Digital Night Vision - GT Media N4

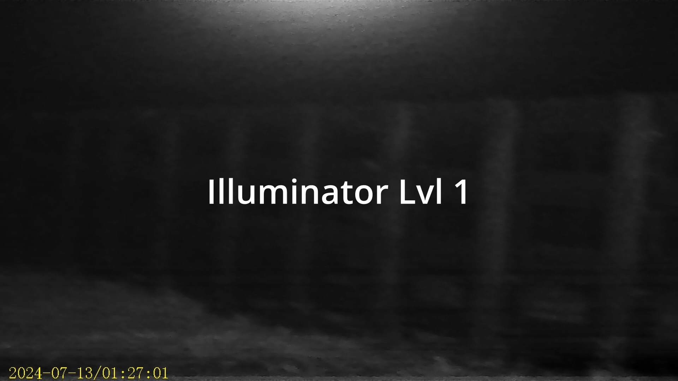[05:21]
so i have a bit of a fence here in front of me it goes back quite a ways probably about 50 yards worth of fencing so i see a decent way down let me switch up to the next level of illumination it's the second level the third level the fourth level the fifth level the sixth level of illumination seventh level of illumination all right very difficult to see the trees
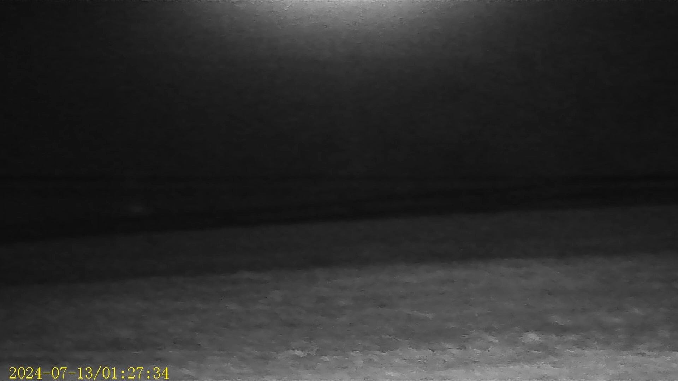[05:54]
at the end of the fencing which is about 100 yards away
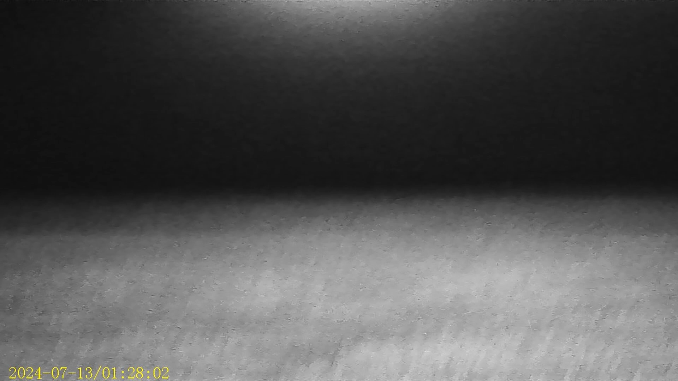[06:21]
and then if i come over here there's a tree line about 100 yards away past the end of the this fence here all right that's illumination off illumination one two three four five six and seven
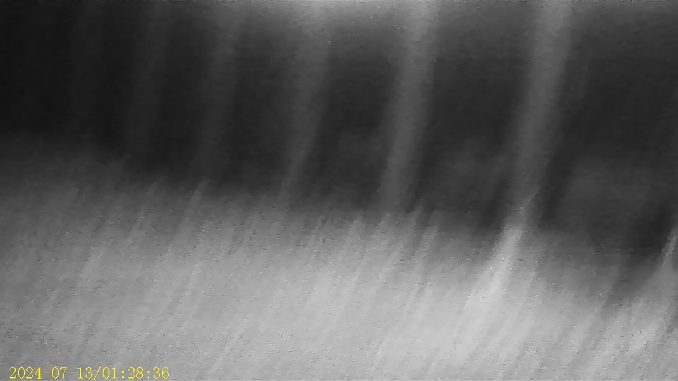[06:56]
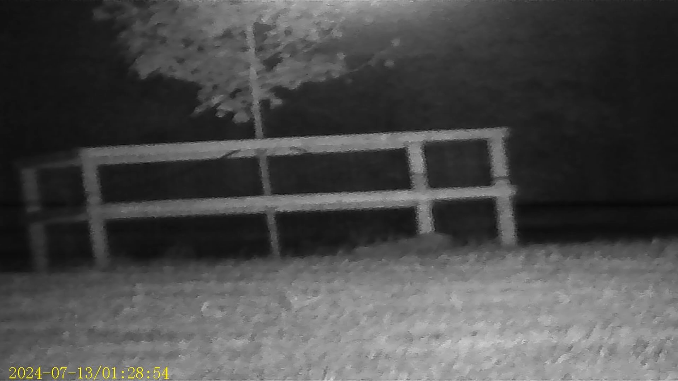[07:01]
some trees out in the distance that's probably about 50 yards that's probably about 40 yards
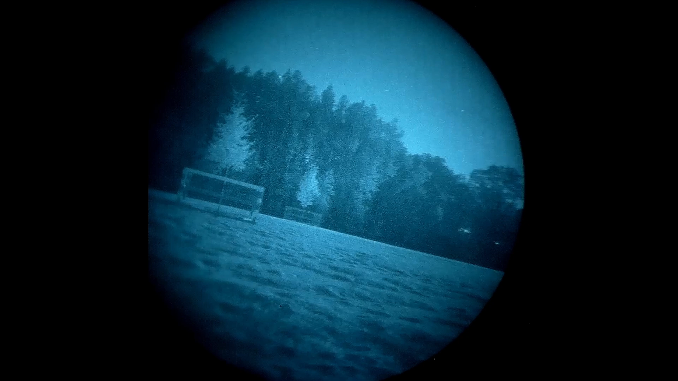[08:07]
digital night vision now you can tell things obviously look a lot better through the real night vision as opposed to the digital night vision uh the digital night vision is zoomed in by default
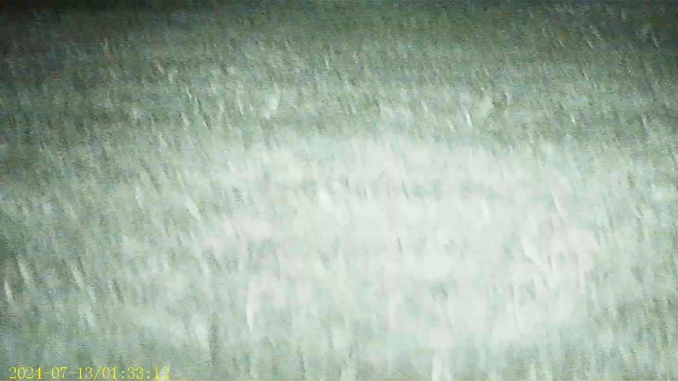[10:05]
here's the fence that's right next to me that runs down about 50
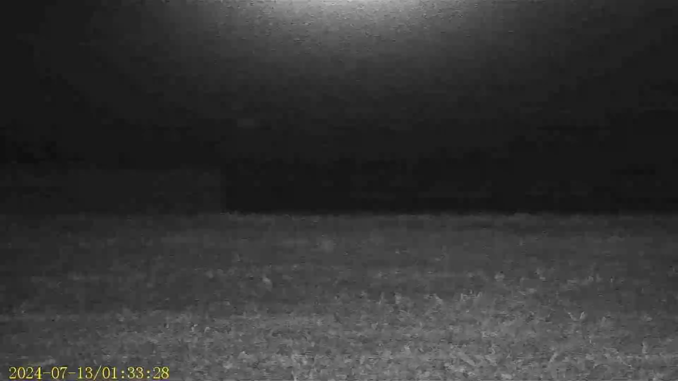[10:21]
this is the maximum illumination here
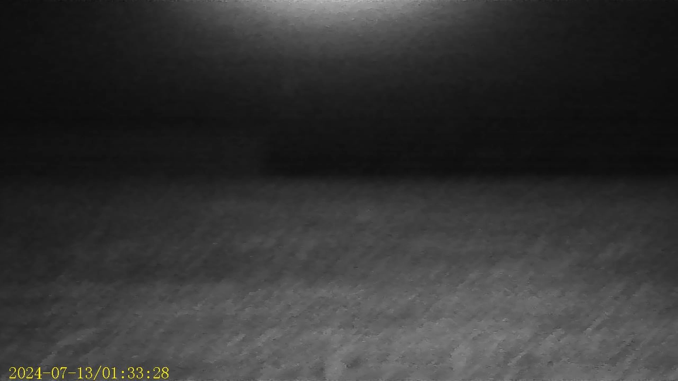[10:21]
and you can kind of see the end of the fence at the left edge of the screen that other fence down there is further off in the distance probably that's uh i would say 75 or 80 yards or something like that okay but this is the the fence that we're looking at in the regular night vision that's the end of it there about 50 yards so you could definitely see further
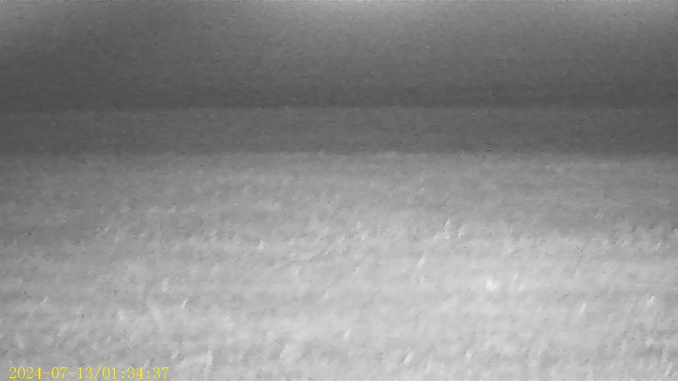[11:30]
albeit zoomed in 4x you'll definitely be able to see things at night now the caveat to that is i have the illumination set to seven and there is a large red glowing illuminator in the front of this that's
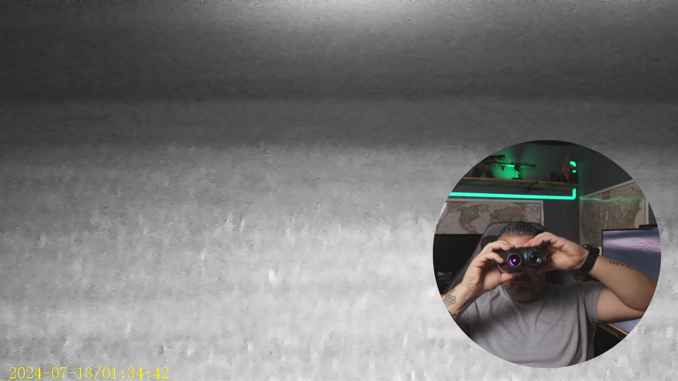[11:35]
visible from in front of me so anybody that is out there looking directly at me will be able to see that red illuminator especially somebody else that's wearing night vision it'll be like a nice big